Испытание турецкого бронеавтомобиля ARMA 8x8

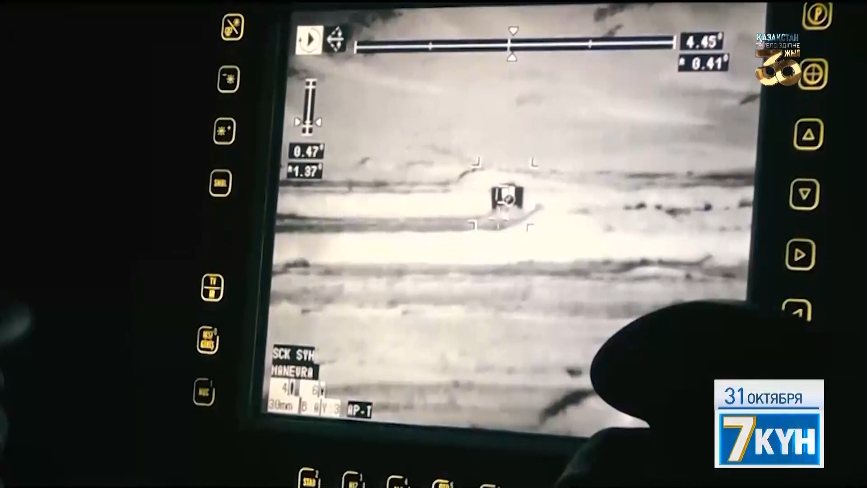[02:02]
Арма оснащена боевым модулем «Нефер», производимым отечественной компанией «Казахстан-Асилсан Инжиниринг».